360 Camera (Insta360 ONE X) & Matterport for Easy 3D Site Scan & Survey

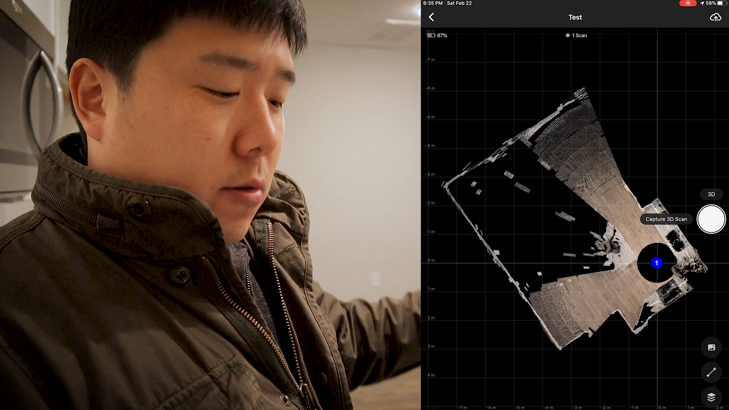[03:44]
I can see kind of like the blob of myself and the kitchen countertop and black spaces where there is no scan data. Obviously, it is blocked by island over there. So it's not going to have anything shown, but I can move this to a new location and scan another one. So I'm going to move that further away to that way and see how that shows. So I have moved that camera slightly further
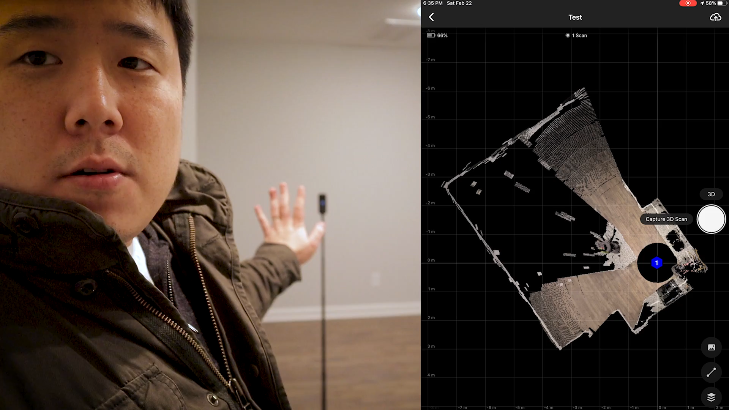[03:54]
away from the island and I'm just going to click on scan and try to stay still. And as soon as it finishes,
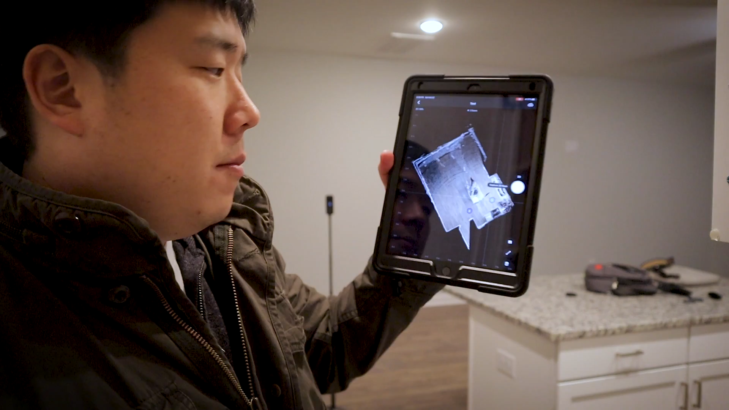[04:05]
it's going to fill up the rest of space and it's going to fade out into the background.
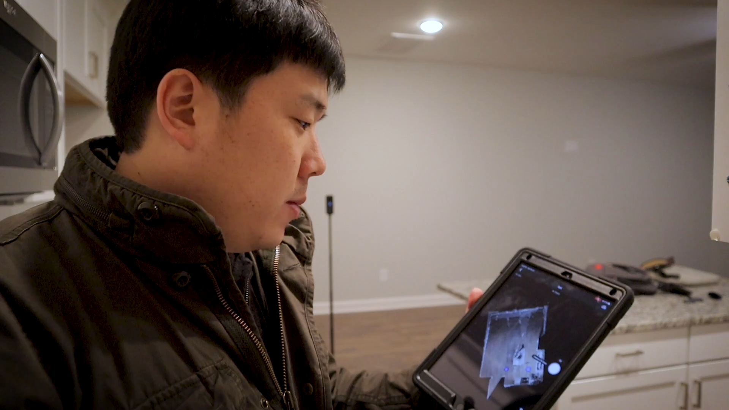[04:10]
You can just kind of go around the space and fill in. So I'm going to walk over to the other side of the corner of the room and scan that data as well. So I have placed it further away so that I have additional point of scan data.
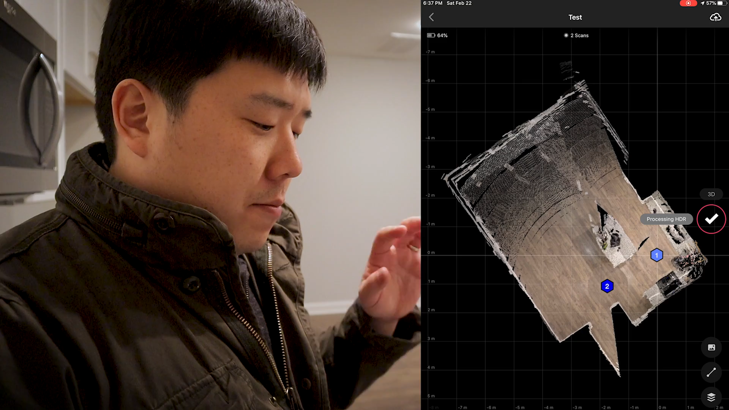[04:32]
And obviously there's a lot of computer or technology wizardry that is going on here. So if for whatever reason, the position that you have scanned is not showing up correctly within your space here, then you can actually click on that and then delete the scan. In my case is definitely showing up correctly.
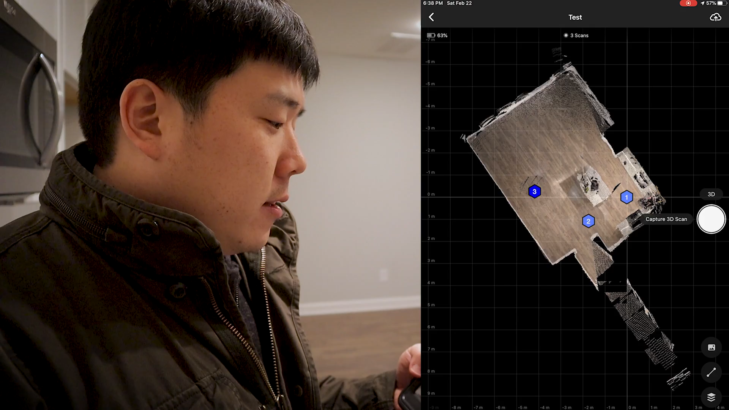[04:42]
However, if you're dealing with a lot of white walls that doesn't have anything on them, it may or may not struggle with aligning the scan on the correct position.
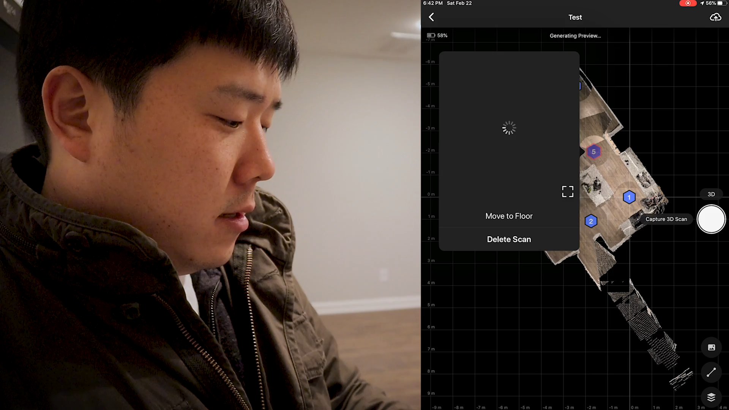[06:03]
There you go. You can actually see myself right there talking to the camera.